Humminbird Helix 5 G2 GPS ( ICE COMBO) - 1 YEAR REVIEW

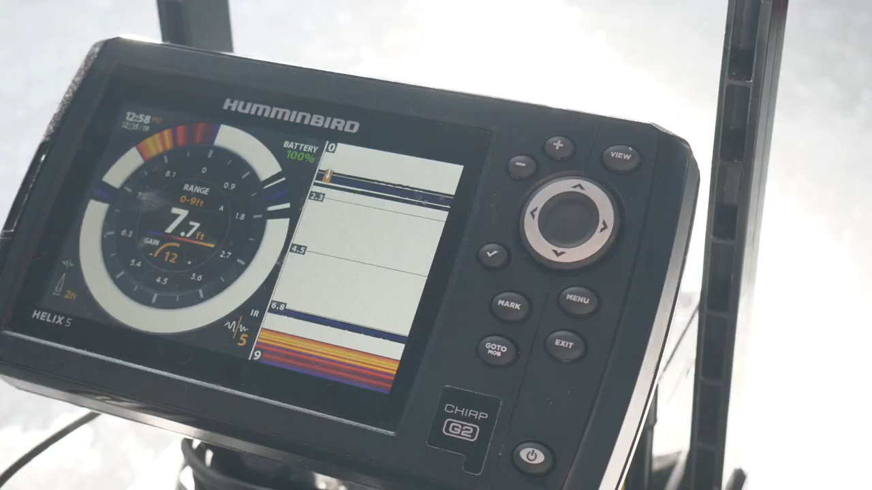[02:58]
On screen: depth 7.7 ft
I mean, it'll last 2 full days of usage for sure,
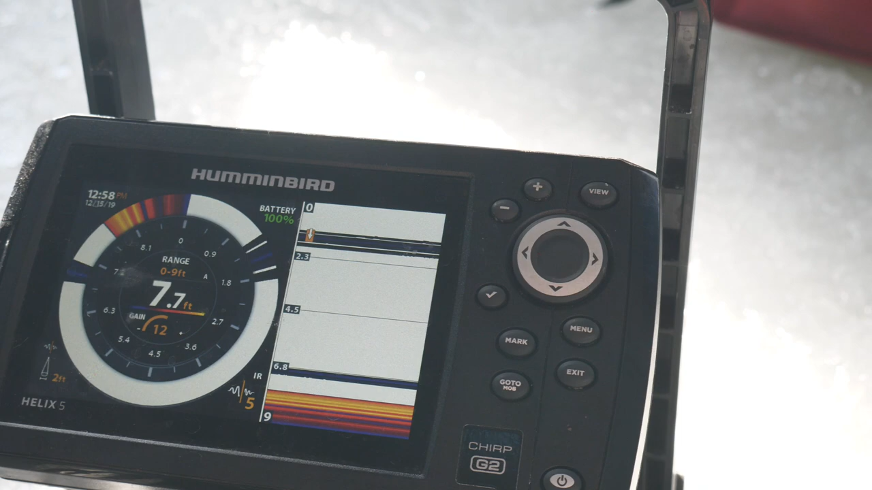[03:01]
On screen: depth 7.7 ft
depending on the screen brightness and all that, but yeah, it's a great little unit, guys. I would highly recommend this.
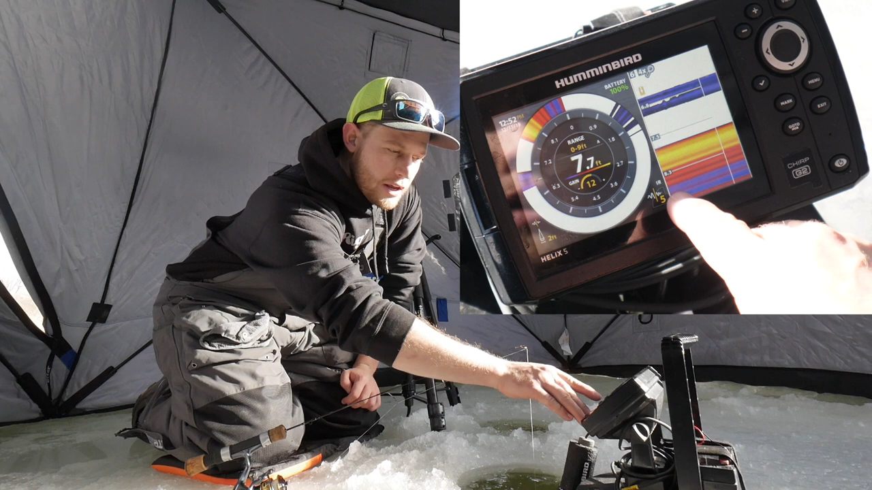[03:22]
It'll tell you your interference rejection, what level you're at. You can get the full dial, lots of stuff over here. There's a fish down there. I'm busy talking to you guys, and there's a freaking bass down there ready to grub. Now I tell ya, you can go through the different modes here. There's a zoom feature. You can get times depending on your depth, I would suppose.
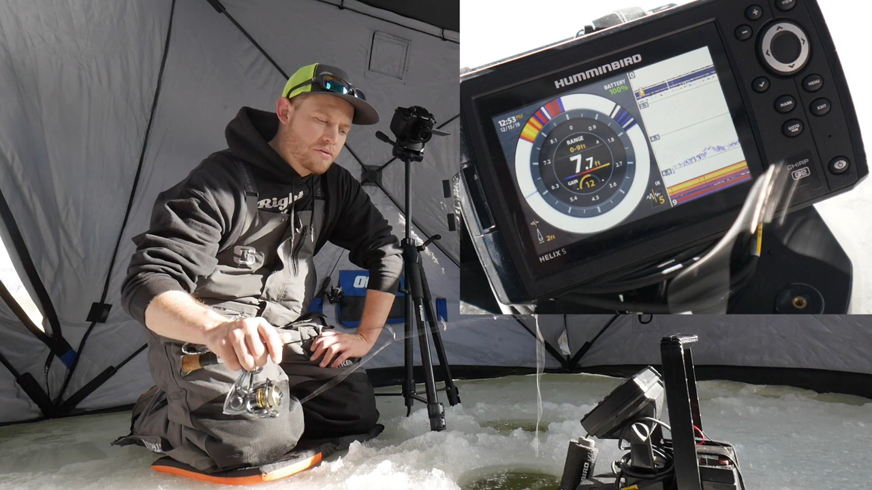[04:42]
So really nice little feature of this unit. You can do that with a Garmin, you can do it with a Lowrance, you can do it with really any of them. They're all pretty much multifaceted that way. So that's another cool feature of these 2D sonar units. But yes, after 1 year of use, this Humminbird unit has worked very well for me. The screen has not glitched out at all.
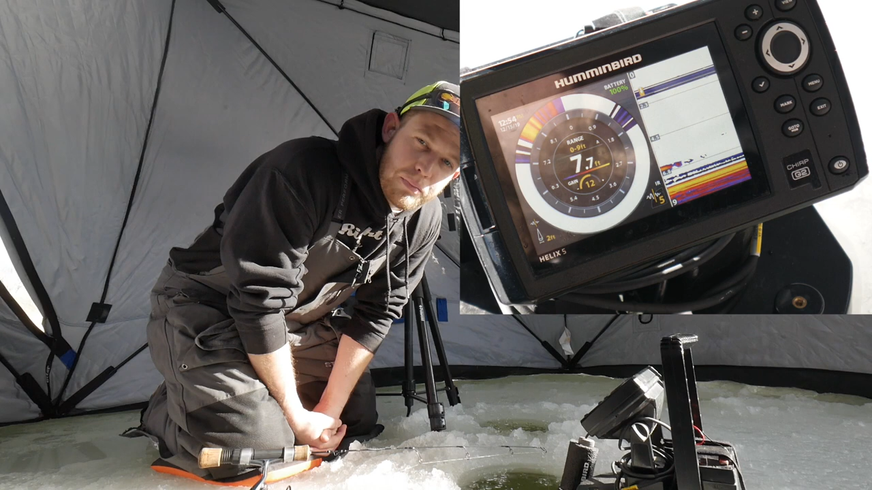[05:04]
And other than that, it's worked great. So if any of you have any questions, feel free to leave a comment in the comments below or get a hold of me. There's a fish. Oh. Sorry, guys. Some marks came in the screen. Get a hold of me on Instagram or Facebook or whatever, and we can chat further on.